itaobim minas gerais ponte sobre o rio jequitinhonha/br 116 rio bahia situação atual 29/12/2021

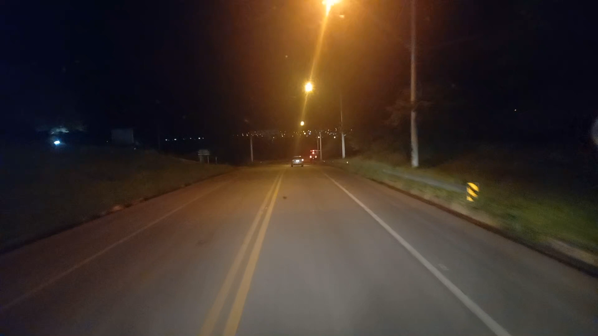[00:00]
Olá pessoal, hoje é 29 de dezembro de 2021, agora são 21 horas e 23 minutos Estou chegando aqui, passando na cidade de Itaubim E vou mostrar a realidade, a atual situação da ponte sobre o rio Jiquitinhonha Que o pessoal está espalhando uns vídeos antigos, sei lá, foto, inventando uns áudiozinhos E falando que a ponte está interditada,
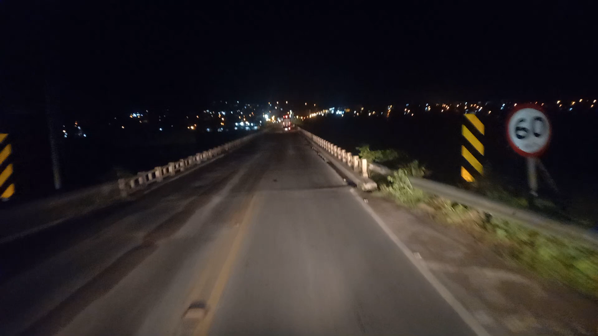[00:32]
que está para cair, não sei o que Agora de noite não dá para ver a situação do rio embaixo, né? Que agora está à noite, mas ó, não tem nada interditado, tudo conversa fiado Que o povo fica espalhando notíciazinha falsa e o outro vê também e começa a espalhar para os grupos Então o pessoal podia prestar bem atenção e investigar primeiro Está vendo? Não tem nada interditado Essas trepidações aqui, essa carroçada, esses calombos, essa ponte sempre teve Há muitos anos Está vendo? Isso aqui, esses buracos, isso aqui sempre teve
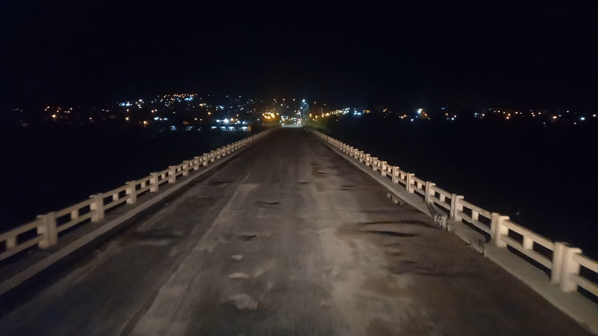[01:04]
Não tem nada de que é agora que começou, isso aqui é antigo Aí ó, a situação da ponte, não tem nada rachando, nada, conversa Que a ponte ia cair, que estava espalhando aí Então, está vendo esse pesado aí, ó A situação da ponte Rio de Jiquitinhonha, não tem nada de coisa Aquelas fotinhas mentirosas Só não dá para me mostrar aqui a altura da água Porque está de noite, né? Aí ó, está longe de chegar aqui na ponte água Hoje dia 29,
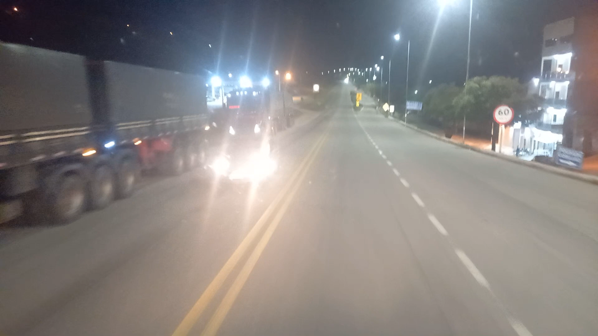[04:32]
Agora terminando de passar aqui A capital da manga Itaúbim E vou rompendo aqui Boa noite a todos E Tudo de bom